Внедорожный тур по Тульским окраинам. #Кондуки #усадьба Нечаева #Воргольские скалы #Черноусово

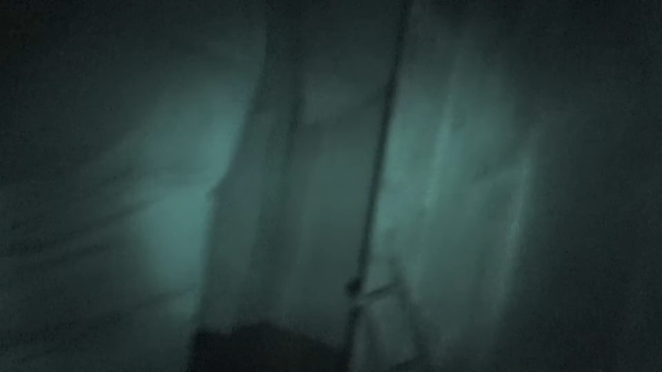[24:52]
Ты зашел в этот. Даже лампочка висит. Печка.
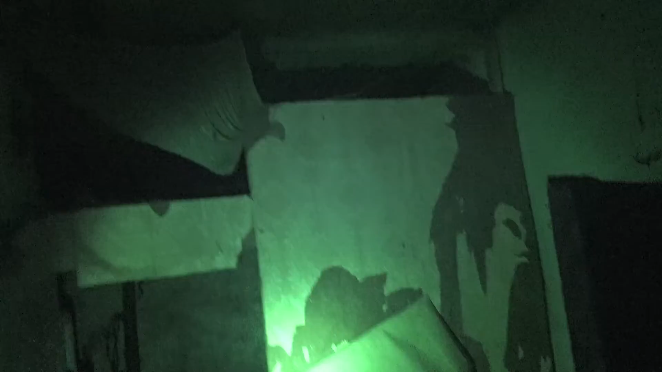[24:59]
Русская? Посмотрим. Русская печка.
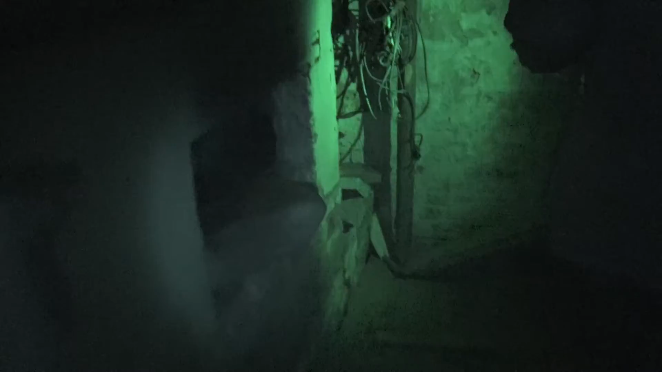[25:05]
Ну да, вон лежаночка. Как, ну не совсем русская. Не, ну вот эта вот выемка.
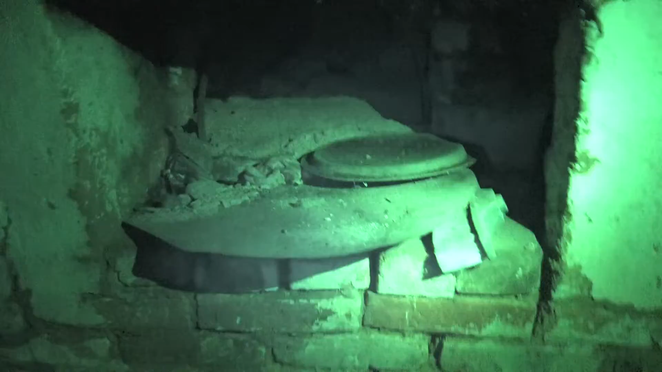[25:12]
под русскую печь. Вон, видишь, загон. Это да. Опять заметишь, железки лежат, никто ничего не тырит.
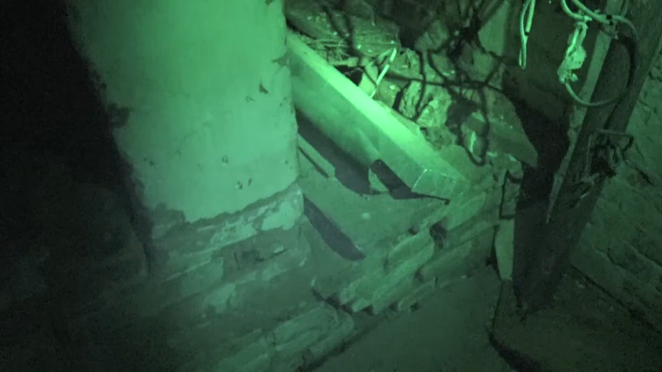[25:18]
Тут лежанка не маленькая.
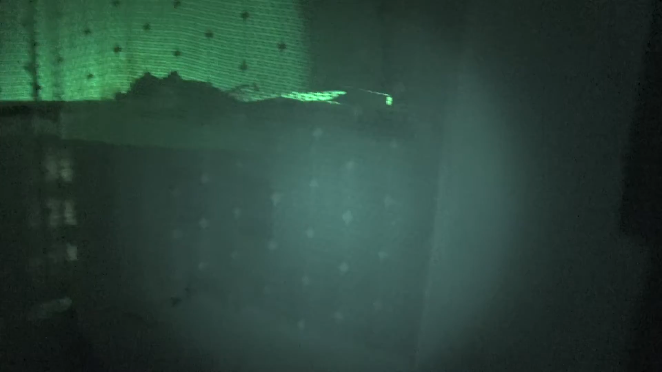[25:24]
Привет, ну да. Навесочки висят.
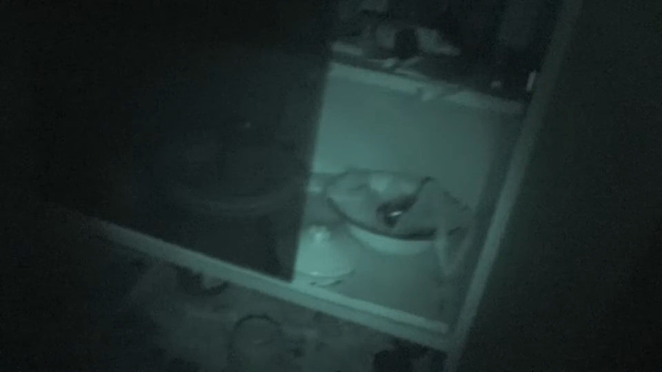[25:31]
Пассатижи. Ну там смотри, икона даже в углу. Ага.
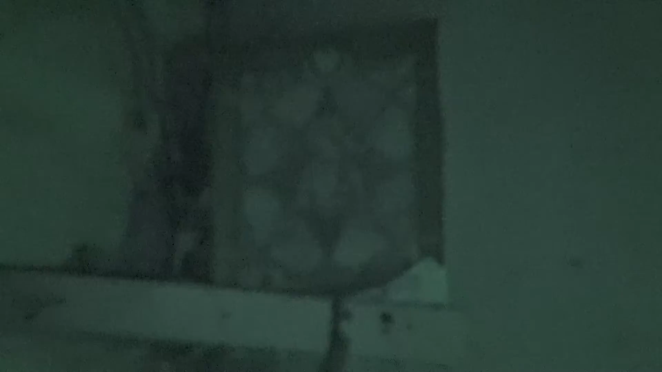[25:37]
Тут, видимо, просто умер кто-то и все, и забросили. Сейчас посмотрим, зубная паста какого года.
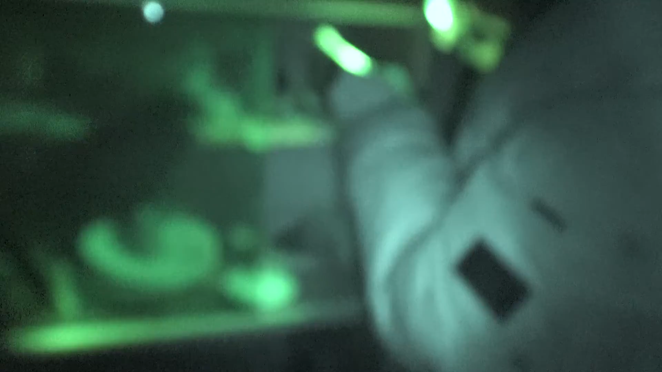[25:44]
2003. О, ну слушай, а здесь, по-моему, что-то побрали, видишь?
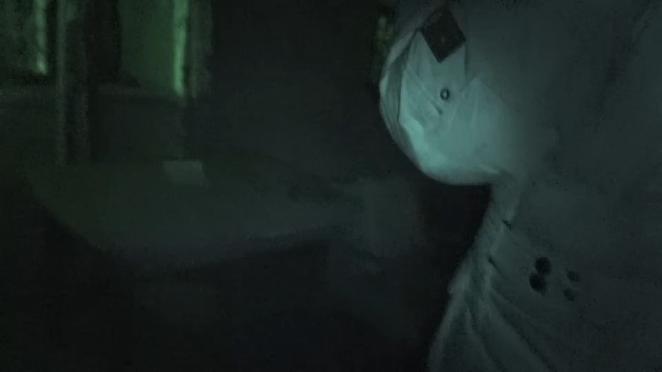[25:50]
Опять иконка. Да, ну, наверное, было больше икон. Ага. Часы остановились.
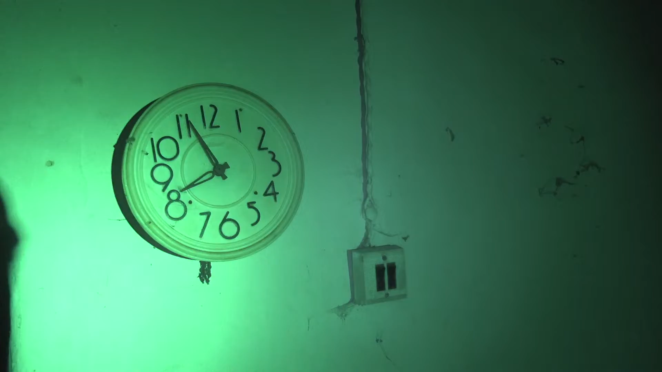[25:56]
Мусатова Татьяна.
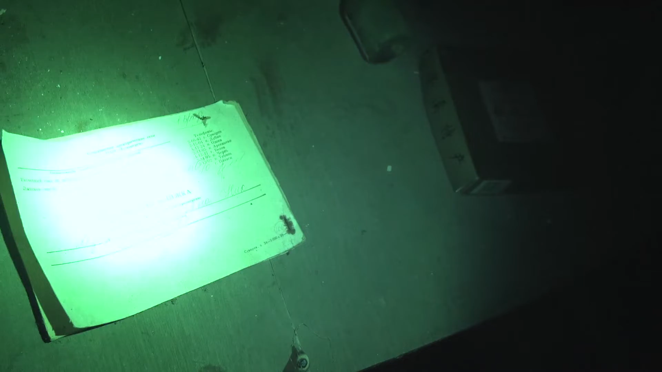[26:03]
Мусатова Татьяна Николаевна.
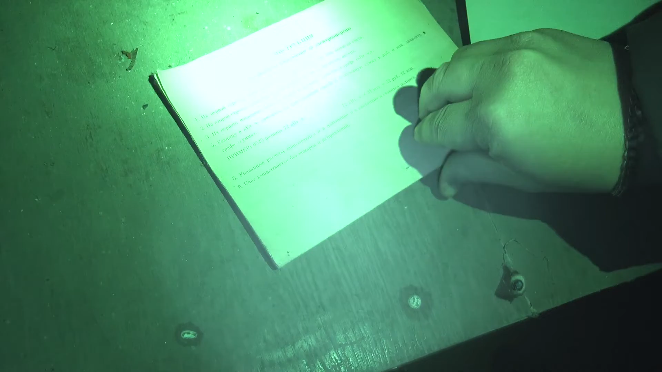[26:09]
Квитанция за электроэнергию. Ну, ничего, а нет, смотри, о.
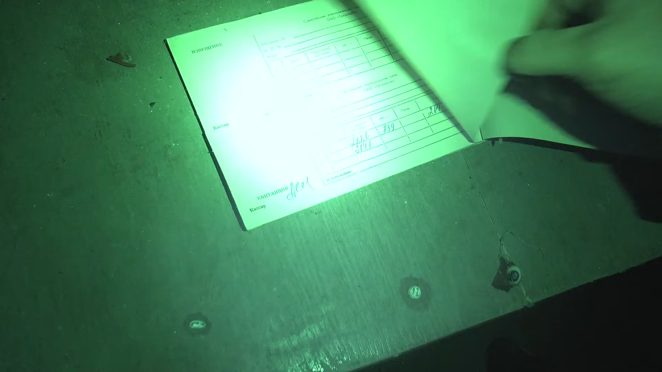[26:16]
11-го. Нет, это две, а тут нету даты. Да, это сумма.
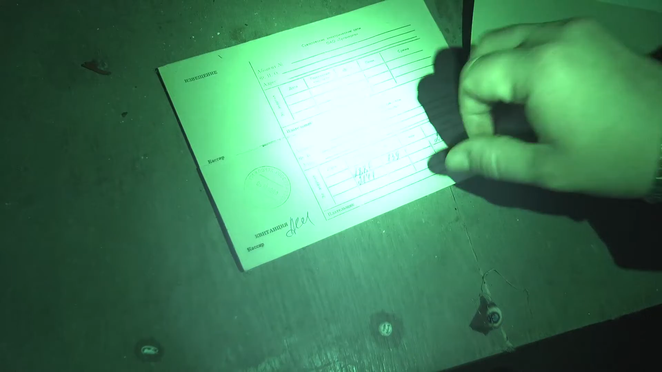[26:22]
Это сумма, киловатты. Вот дата, 16.04.
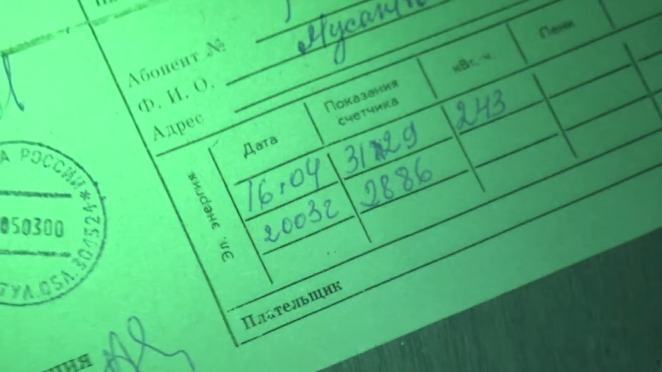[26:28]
Это, кстати, вон, да, это. Третий год. То есть в 2003-м здесь вообще еще жили люди, получается.
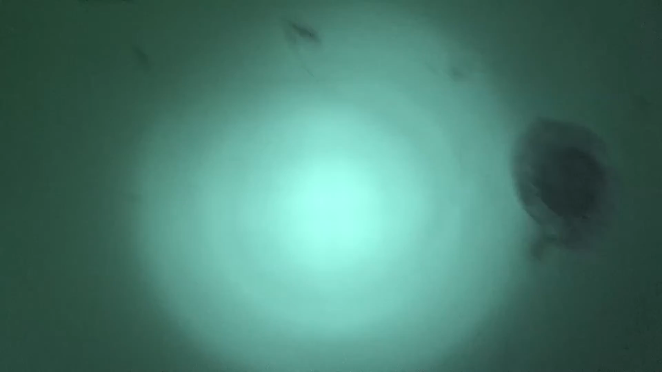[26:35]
Вот это радиорозетка, по-любому, я знаю, в деревне такая же была. Нет, тут радио не было. С чего ты взял?
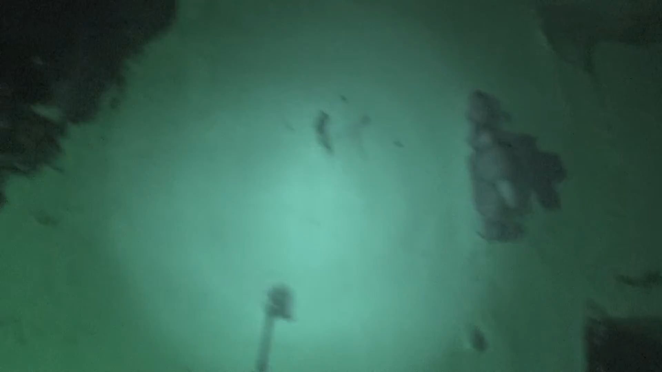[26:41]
Слушай, а здесь еще печка, смотри. Он висит.
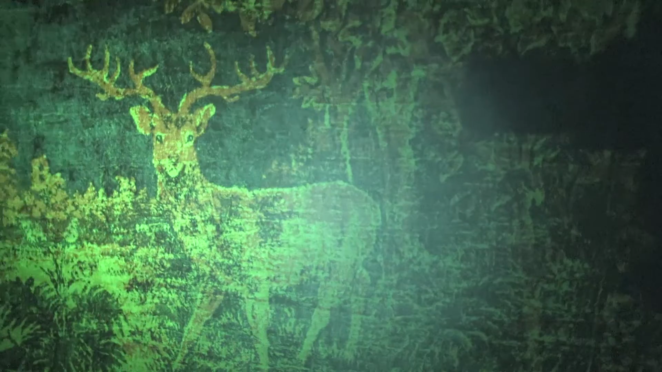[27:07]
Вот, вот он, олени. Угу. Ключ.
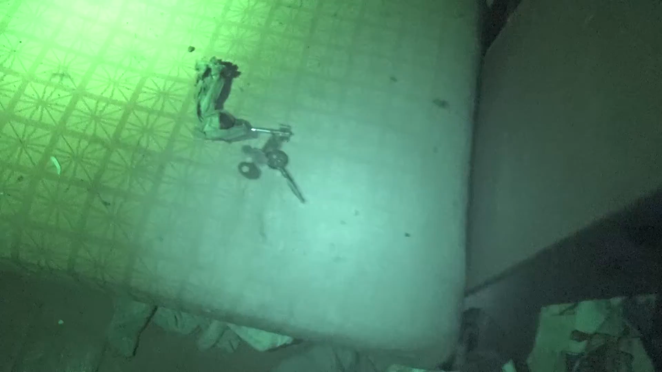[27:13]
Ключи на связке от дома, видимо, цепочка. Записки, смотри. Ну, посмотри сюда.
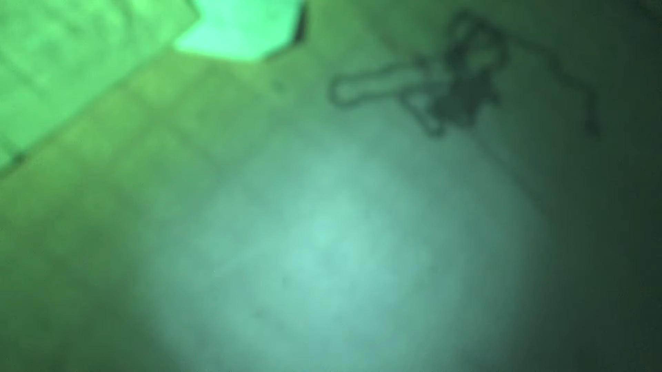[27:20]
Письмо, что ли? 50 рублей. Не сфокусировался. Проканович.